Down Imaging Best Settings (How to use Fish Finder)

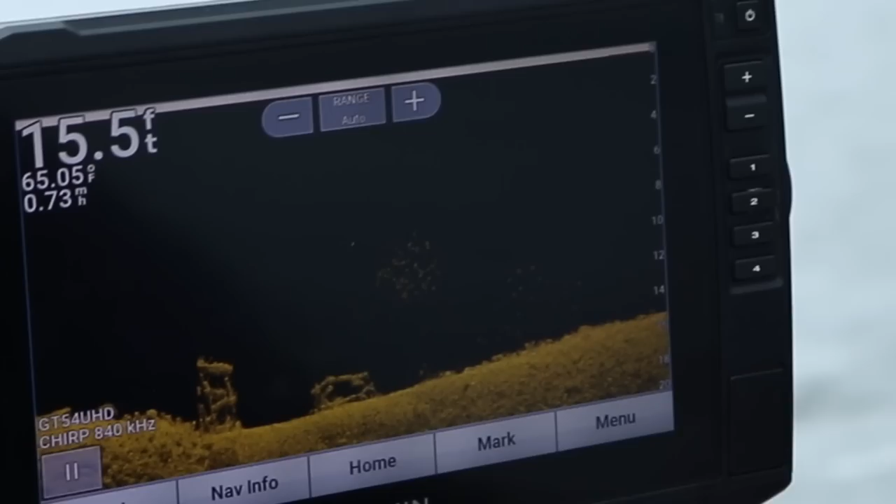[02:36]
On screen: depth 15.5 ft, water 65.05°F
then i'm kind of going up again to this rock there's like two little points that stick out so i'm just kind of bouncing
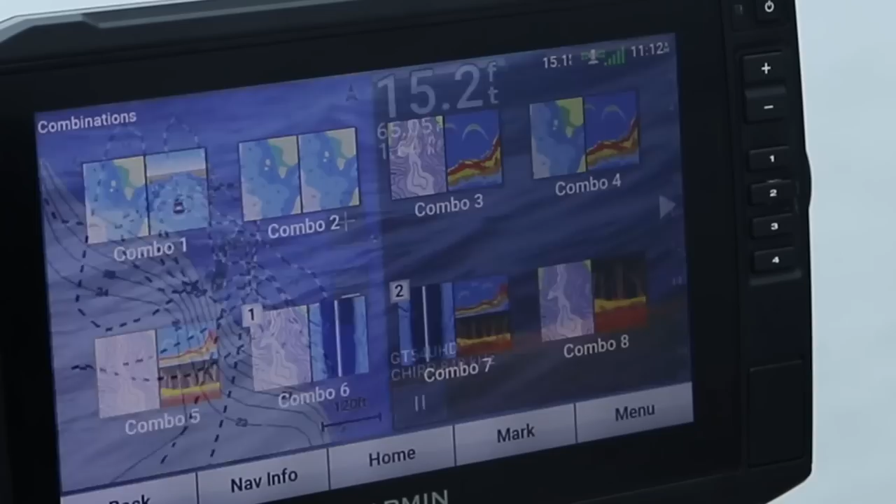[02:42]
back between them but when i turn down the brightness or my sensitivity i can still see these smaller
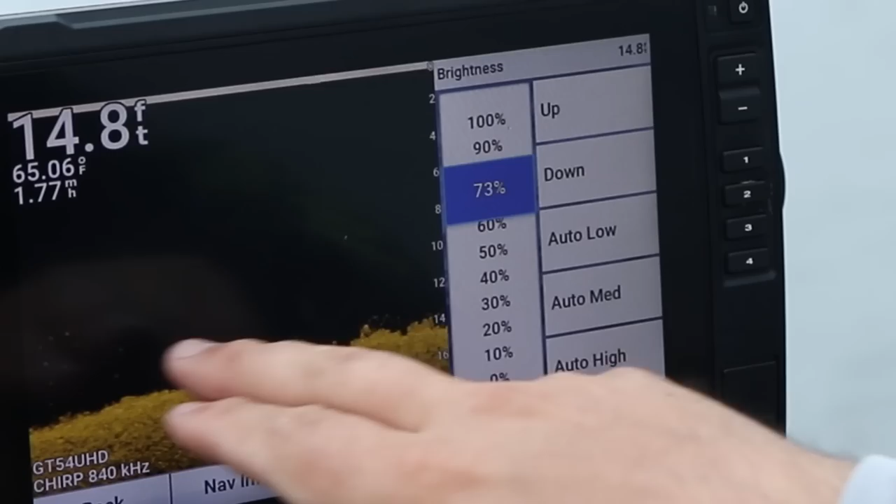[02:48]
On screen: depth 14.8 ft, water 65.06°F
bait fish you know on the bottom that's that's kind of what
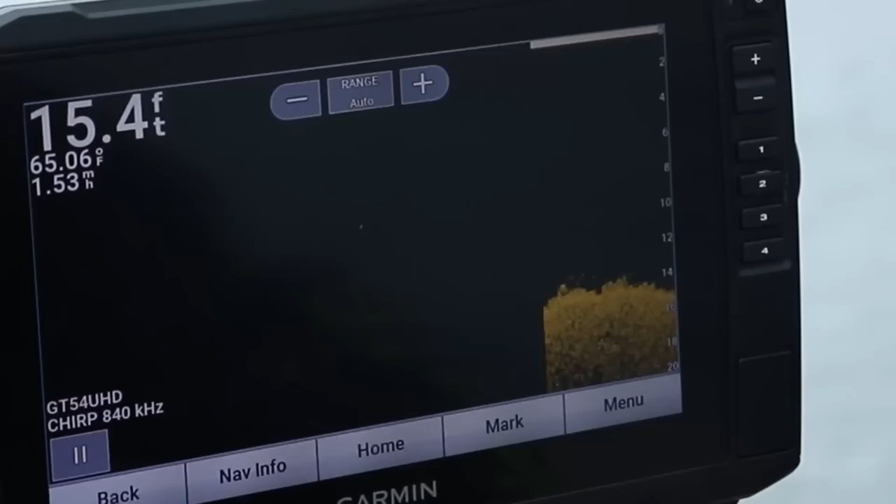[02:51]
On screen: depth 15.4 ft, water 65.06°F
you want you don't want to turn it down so much that you're not seeing fish uh your
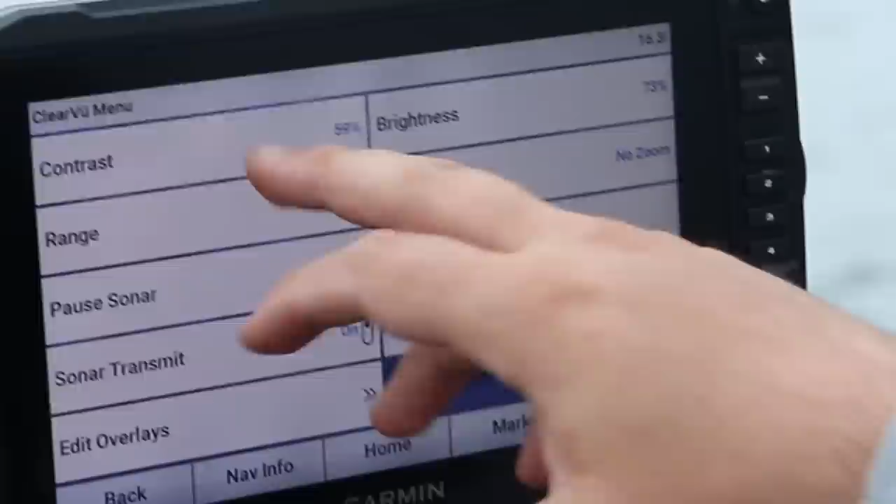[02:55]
contrast contrast now this is let's just try to default actually default doesn't look
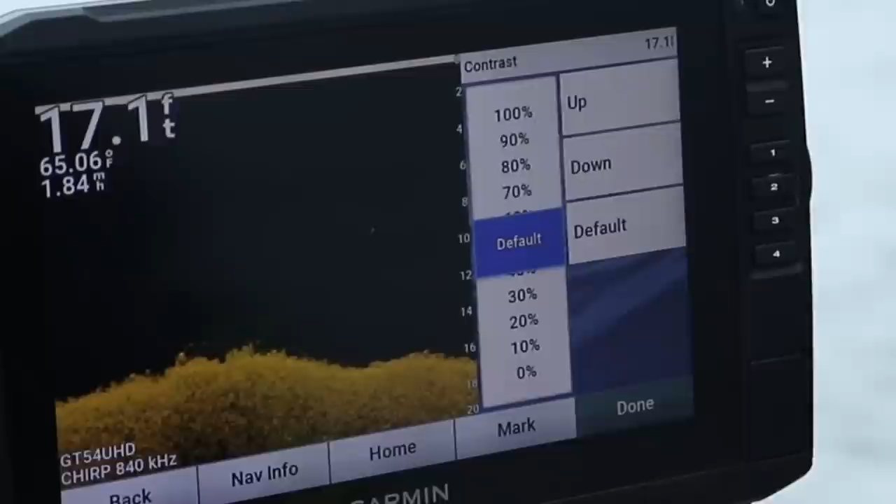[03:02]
On screen: depth 17.1 ft, water 65.06°F
too bad this is at 50 typically i run it a little bit higher because i'm fishing for
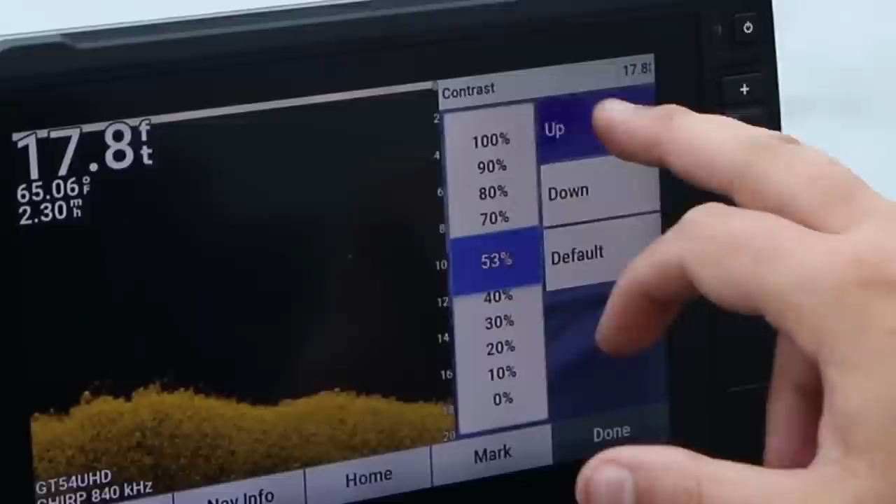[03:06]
On screen: depth 17.8 ft, water 65.06°F
crappie um it really helps them pop out in
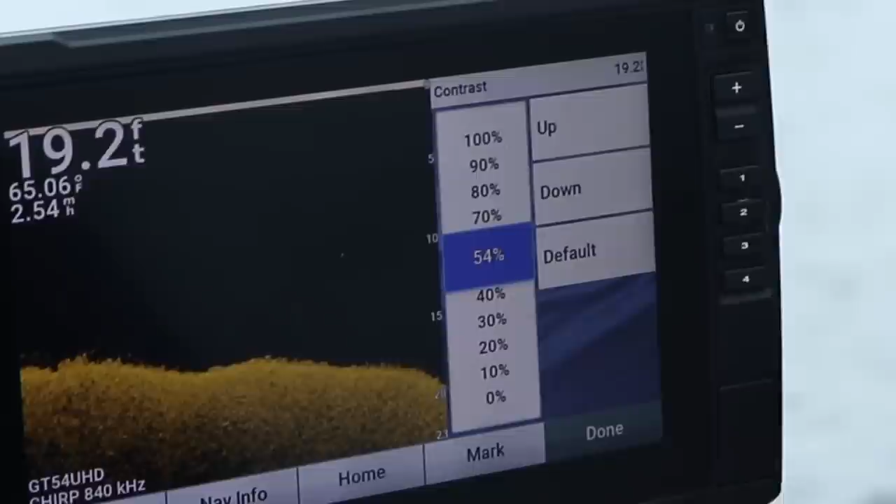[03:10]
On screen: depth 19.2 ft, water 65.06°F
terms of down imaging and side imaging but when you crank it let's say i crank it all the way up
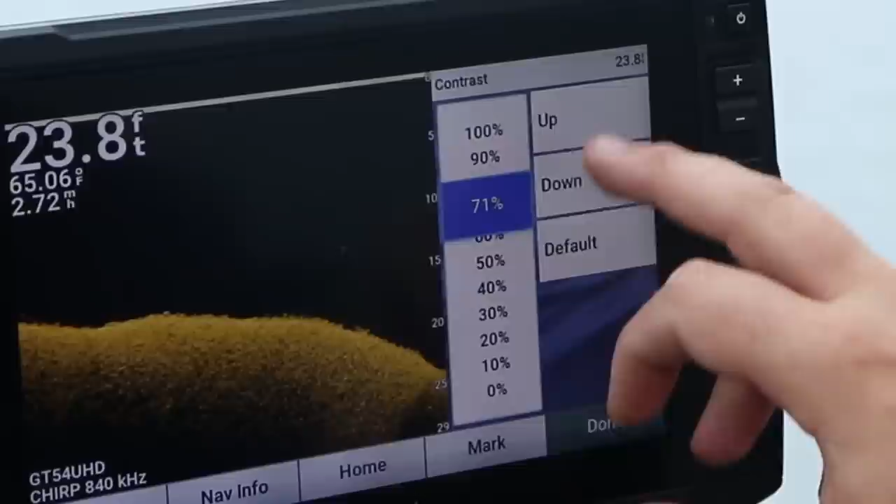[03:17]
On screen: depth 23.8 ft, water 65.06°F
so i crank this up to that that's way too bright you don't want it that bright
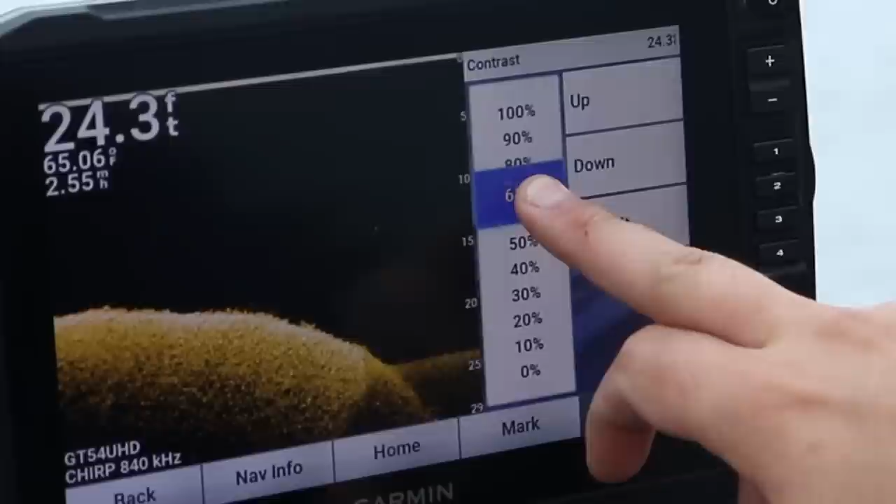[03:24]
On screen: depth 24.3 ft, water 65.06°F
let's run it about yeah up a little bit so this this is a good example right here
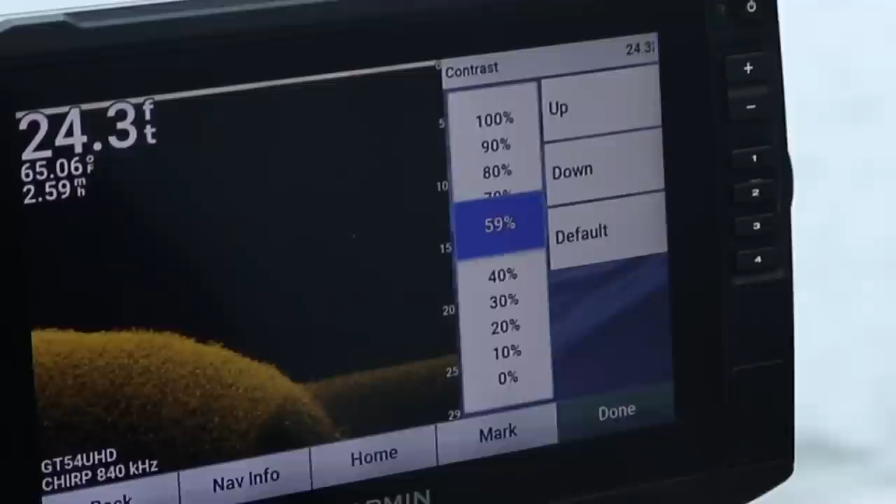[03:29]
On screen: depth 24.3 ft, water 65.06°F
real quick this is a hard bottom to soft bottom transition this hard bottom this is rock gravel
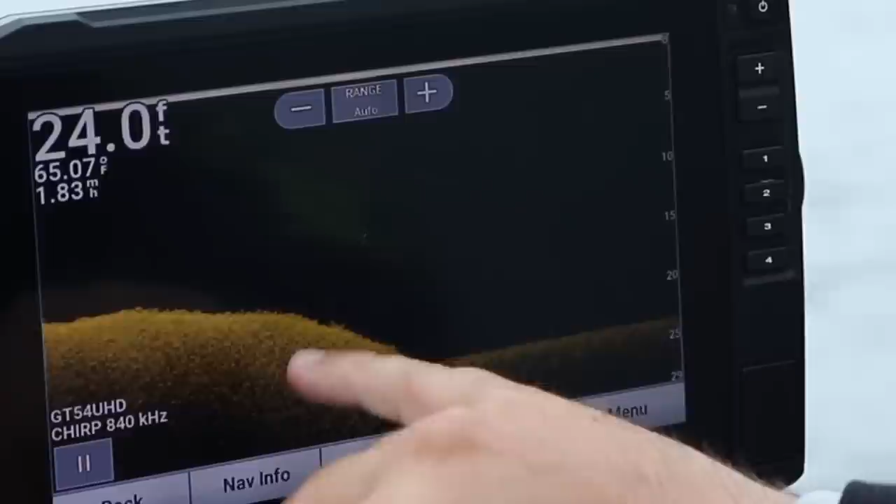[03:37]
On screen: depth 24.0 ft, water 65.07°F
sand transitioning to mud muck and silt oftentimes
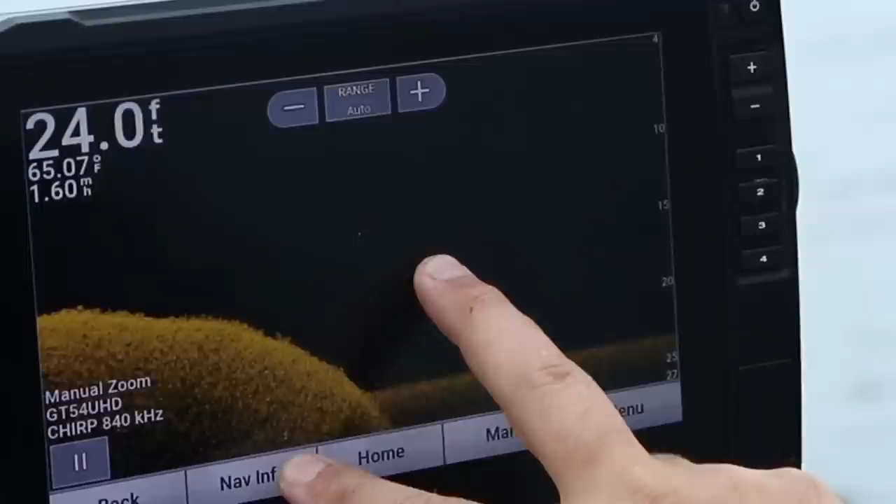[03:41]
On screen: depth 24.0 ft, water 65.07°F
you will find fish set up right on this break in the in the fall we our water temps just aren't there
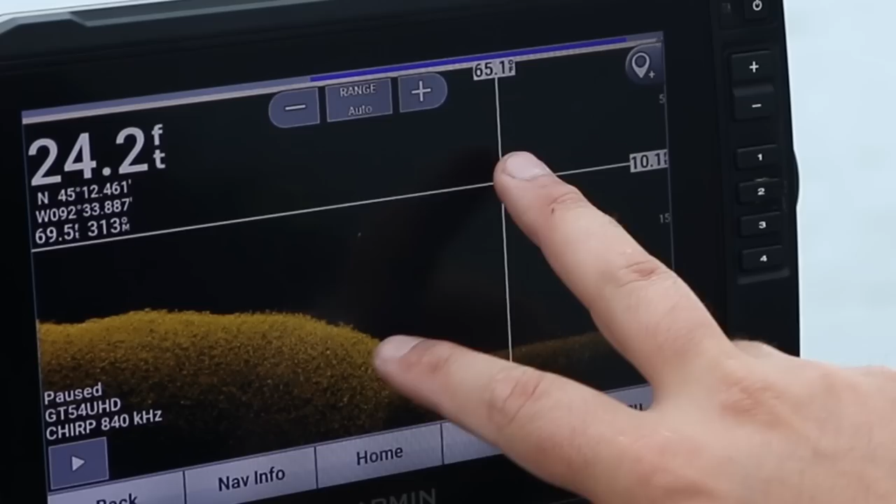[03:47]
On screen: depth 24.2 ft
yet um but in the fall right on this break you'll see a ton of
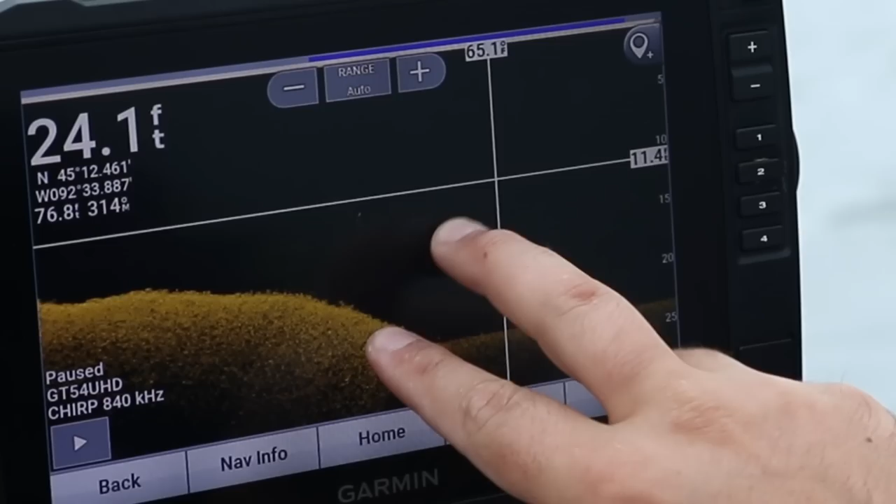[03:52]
On screen: depth 24.1 ft
crappie suspended out there typically mid
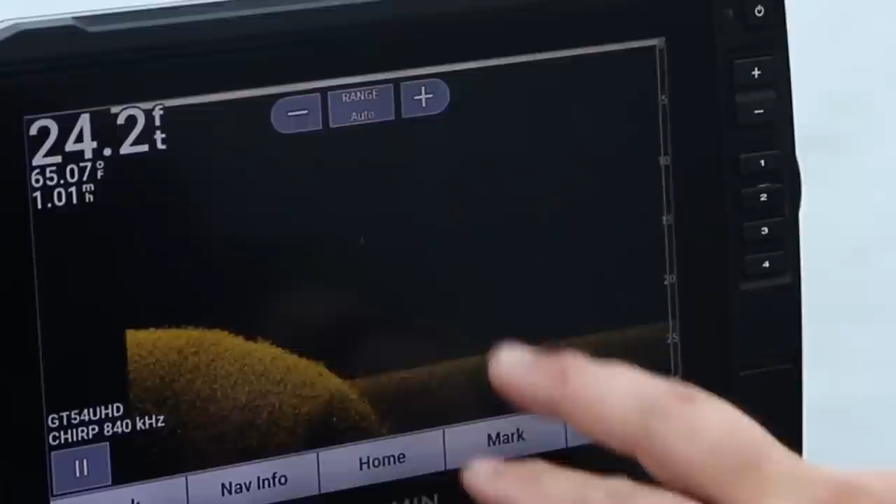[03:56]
On screen: depth 24.2 ft, water 65.07°F
50s once we get to the 50 degree water temp that's where they're going to be but contrast i like
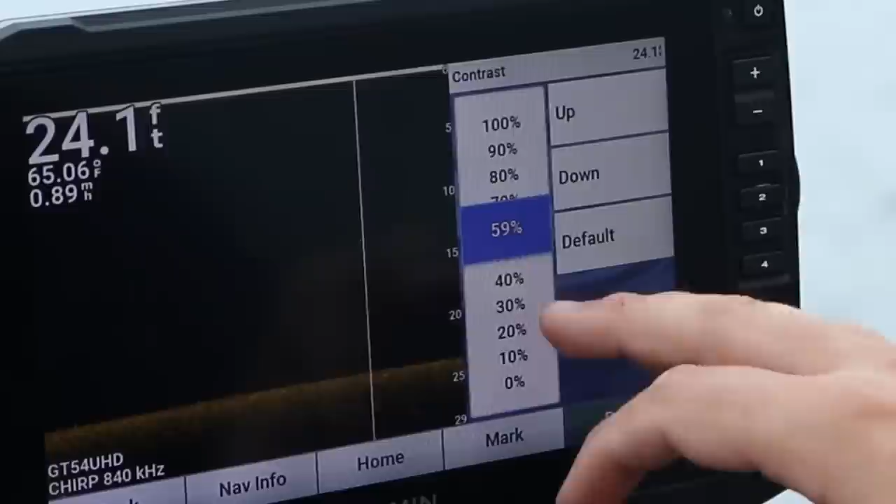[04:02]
On screen: depth 24.1 ft, water 65.06°F
to bump it up a little bit from default so 55 to 60 probably be a good good area to put it in um your
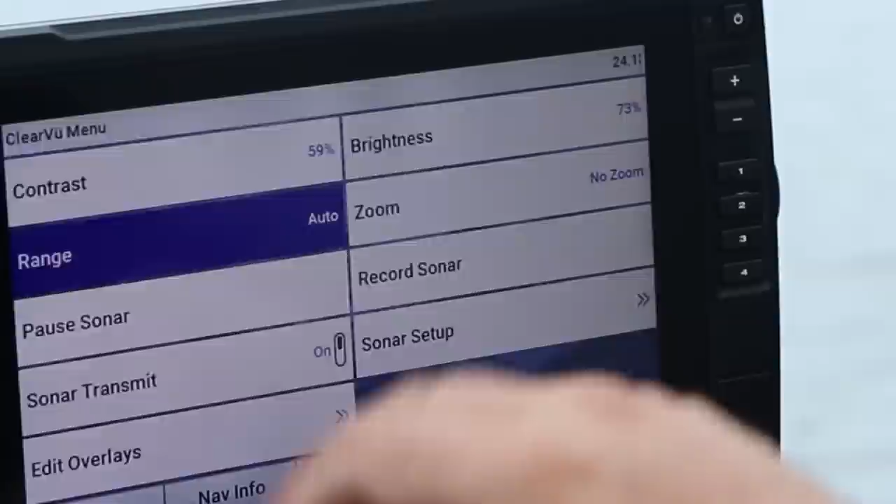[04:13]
range all right now i got it set it on auto the total depth of this lake is 34 feet or 36 feet something like that
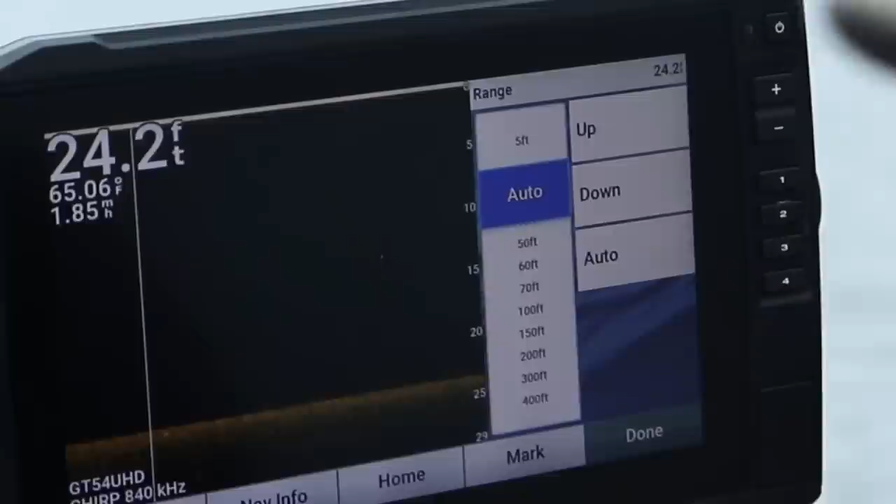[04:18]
On screen: depth 24.2 ft, water 65.06°F
i will say if you're fishing in a reservoir or lake and you're fishing